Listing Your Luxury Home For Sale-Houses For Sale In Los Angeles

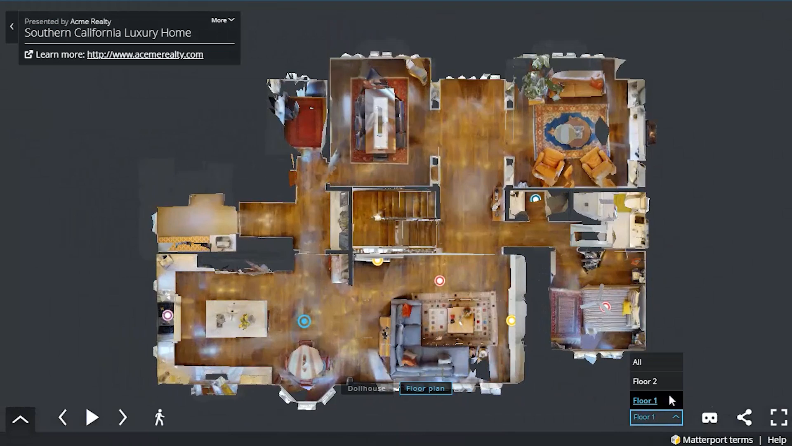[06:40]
whether it's by individual floors or the entire layout at once. When they see something they like, they can jump right back into the tour.